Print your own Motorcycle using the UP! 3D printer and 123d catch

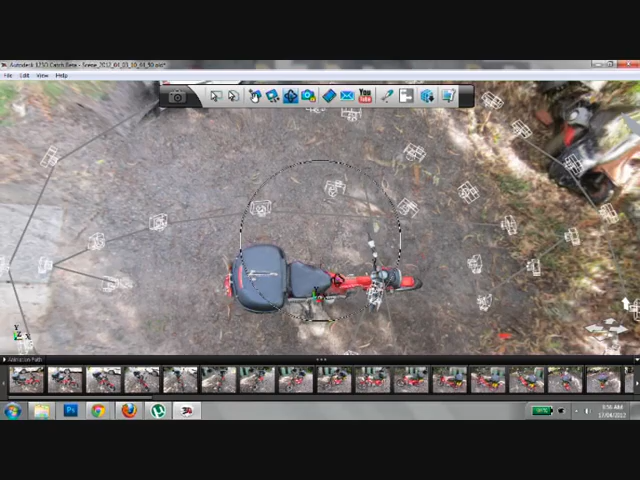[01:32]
To crop the motorcycle into something printable, use the drag and select tools to move the bike so you can crop unwanted areas.
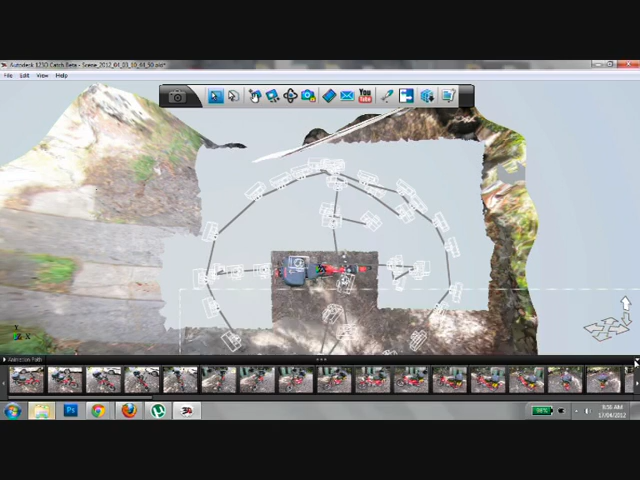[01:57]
Otherwise, they could affect the final print.
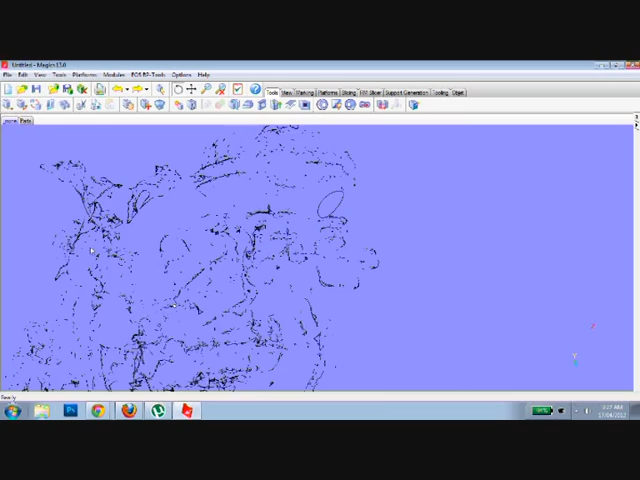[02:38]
Some holes and some areas that are suspended and not connected to the main body of the file.